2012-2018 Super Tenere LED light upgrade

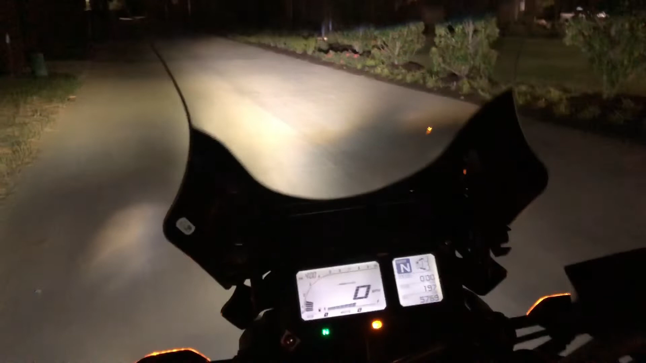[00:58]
So I finally finished the the light install and it's it's really really bright.
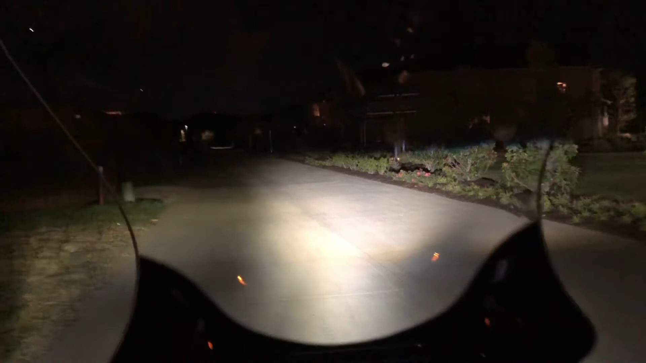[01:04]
People are not lying on the reviews when they say that this thing really like has a huge light spread. I think I need to adjust. I might have to adjust like slightly or no never mind. My bike is turned and then this is the low beams. That's high beams. You can see how amazing that light output is. Low beam, high beam and let me turn the bike off to show you the bike off.
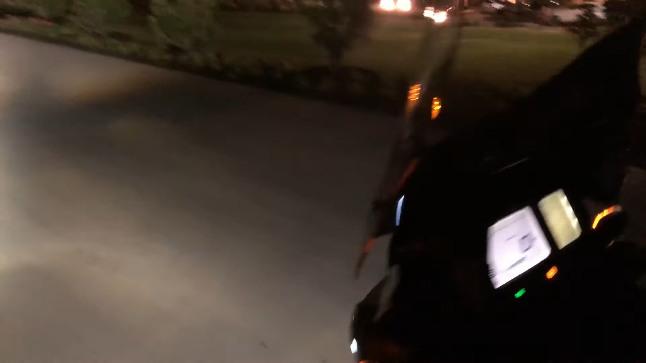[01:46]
And yeah I know it looks fantastic. If you want to look at it from the front this is low beams.